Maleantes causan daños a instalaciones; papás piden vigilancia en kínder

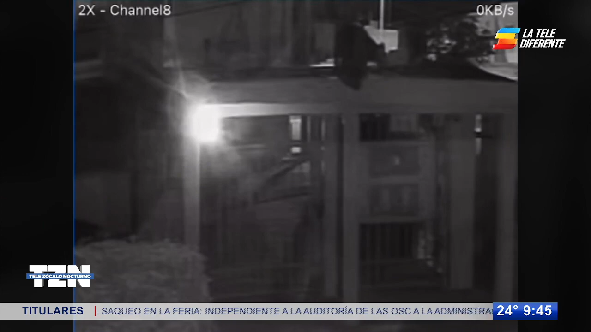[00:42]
Los daños se centraron en uno de los salones al que le quitaron parte de la protección a una ventana y se metieron a causar destrozos, tirando y rompiendo el material educativo de los niños, además de rociar pintura en el techo, las paredes y el mobiliario.
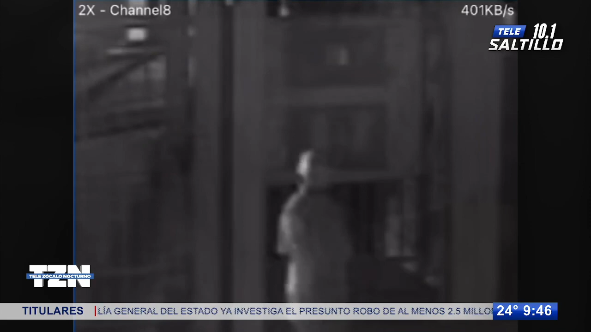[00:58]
Antes de iniciar la jornada de este lunes, el personal se dio cuenta de los destrozos que causaron y aunque aparentemente no se robaron nada,